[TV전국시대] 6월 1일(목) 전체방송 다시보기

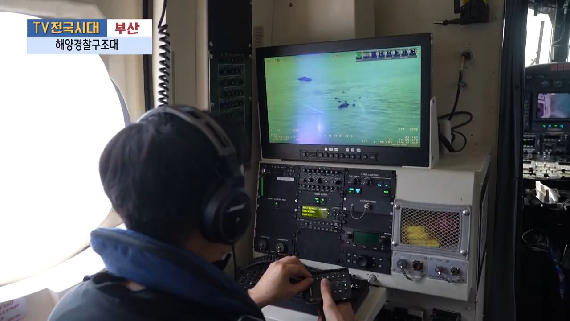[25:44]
항공기 탑재 레이더를 통해 현장을 탐색하던 그때 개파 위 위 구조 요청자를 발견합니다.